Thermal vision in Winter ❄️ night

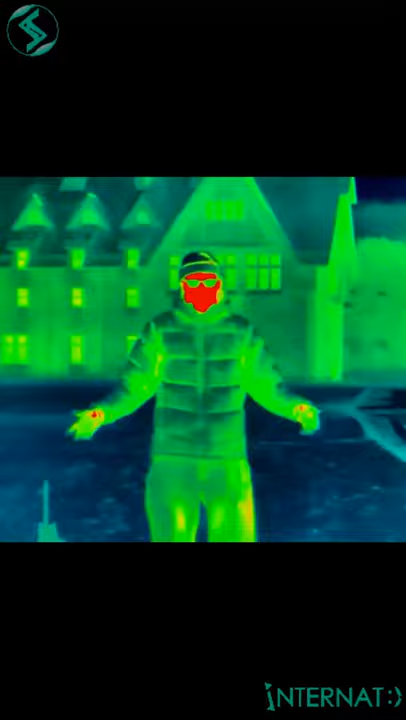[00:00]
This is how a thermal vision on a cold winter night looks like. Yeah, I know, it's cool. Very, very cool.